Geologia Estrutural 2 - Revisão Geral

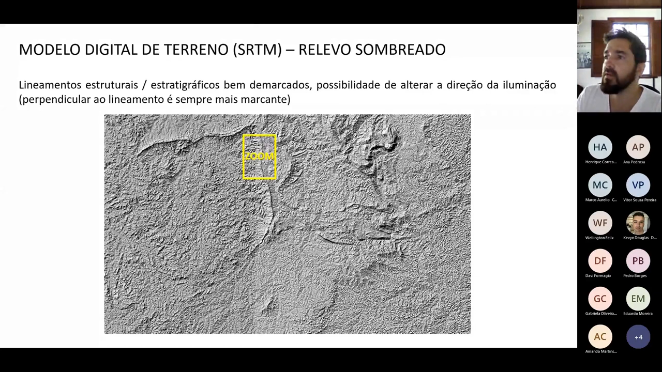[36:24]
dando um zoom nessa área que é exatamente a área que eu acabei de comentar do campo que dá para se enxergar toda a sequência tanto do supergrupo Minas que é onde tem a mineralização de ferro quanto do Nova Lima que é onde tem a de ouro. Aqui em cima está a serra do curral esse daqui essa curvinha que é o mirante do rolamoço e aqui a gente vem para a serra da moeda. Dá para enxergar com perfeição que a gente tem uma estruturação quase norte-sul aqui quase leste-oeste e a gente tem diversas estruturas leste-oeste aqui que vez ou outra são truncadas por norte-sul.
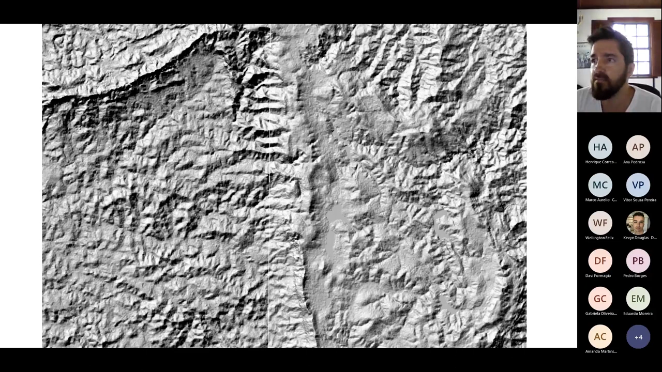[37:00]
Isso daí são falhas e fraturas que a gente consegue enxergar simplesmente com tratamento básico na imagem de satélite. Elas ficam muito mais evidentes.